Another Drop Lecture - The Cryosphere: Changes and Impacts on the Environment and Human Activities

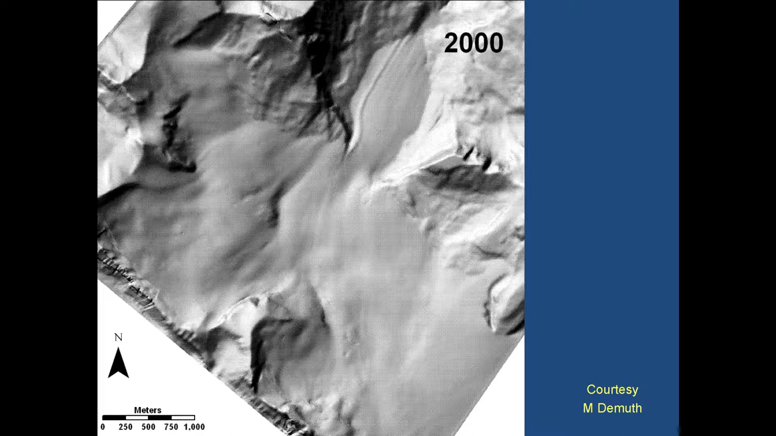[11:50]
a series of images from LIDAR surveys. And you can see that the glacier is getting smaller.